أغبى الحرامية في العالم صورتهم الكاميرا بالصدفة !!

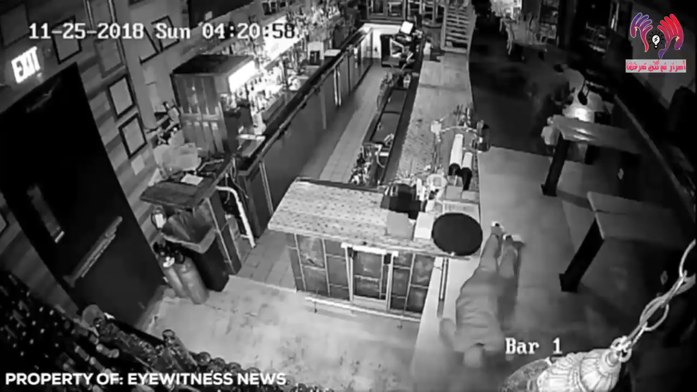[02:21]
بالداخل يمنعه من الهروب بصورة طبيعية قرر كل شخص منهم أن يقم
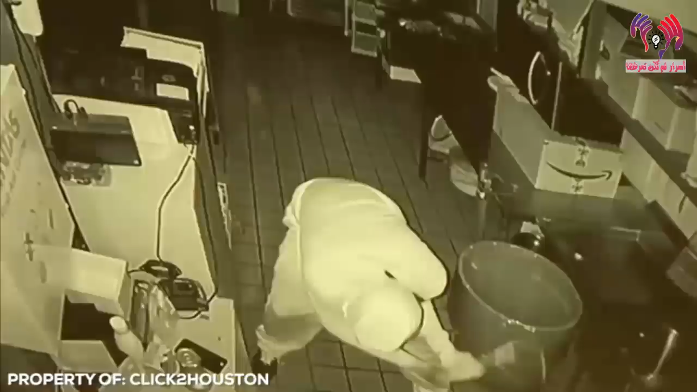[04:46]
حتى تمكنوا من الوصول إلى داخل المتجر تمكنوا من تحطيم الباب
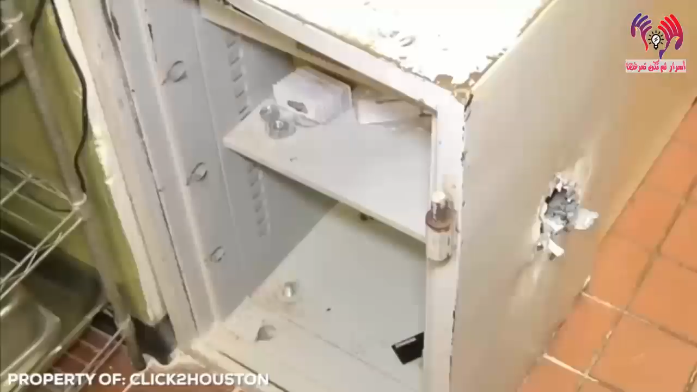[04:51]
الزجاجية باستخدام أداة حدام عدنية كبيرة ومن ثم قاموا بسرقة أشياء غريبة
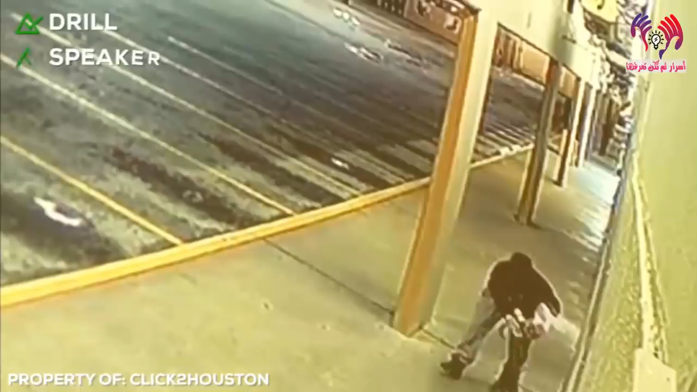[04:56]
مثل الحفار والسماعات الصوتية العالية وكاشف للأضواء وبعض الألعاب
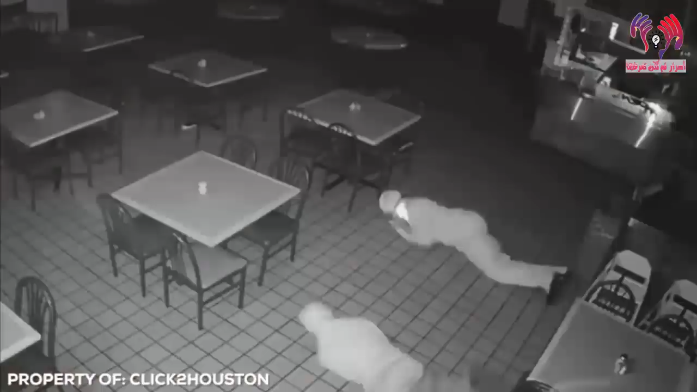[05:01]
هذا ما أصاب الكثير من الناس بالذهول نتيجة لقيام هؤلاء اللصوص بتنفيذ هذه القطة الغريبة وصرقة أشياء لا قيمة